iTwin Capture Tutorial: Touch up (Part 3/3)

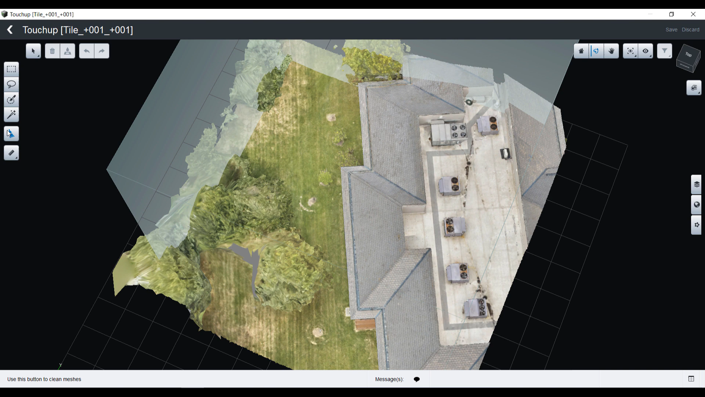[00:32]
Here I will first focus on the holes and start an automatic detection of the holes.
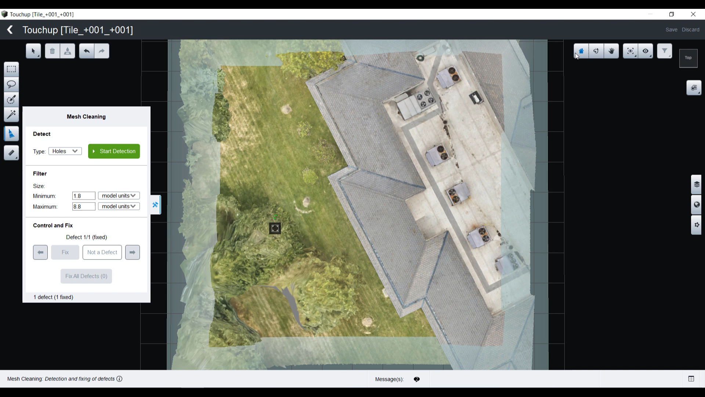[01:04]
Same workflow I will start detection and here I have 19 defects mentioned. Maybe I just want to focus to focus on the biggest one so I will reduce the minimum size of objects I want to identify.
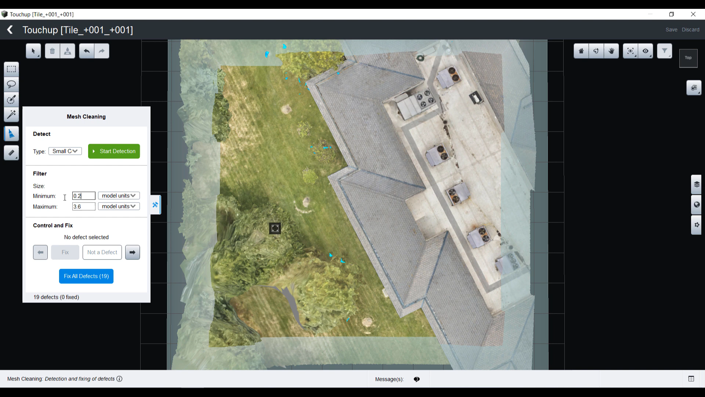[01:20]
I now only have two of them. Again I can scroll through them or decide to fix them all but if I need to
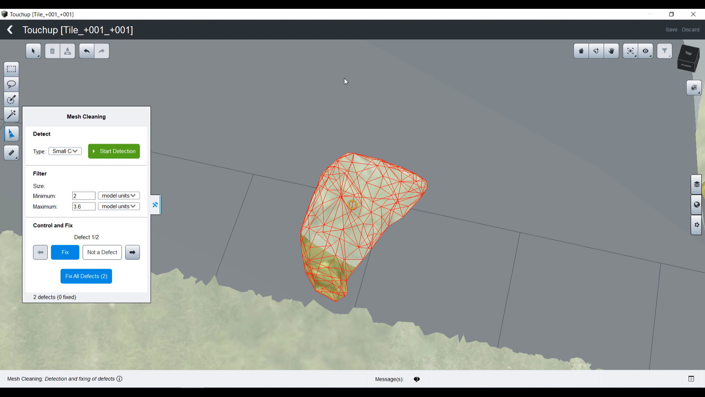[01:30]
scroll through them I can remove this first floating artifact and same for the second one. This is a partial tree I don't want to see it in my reality mesh.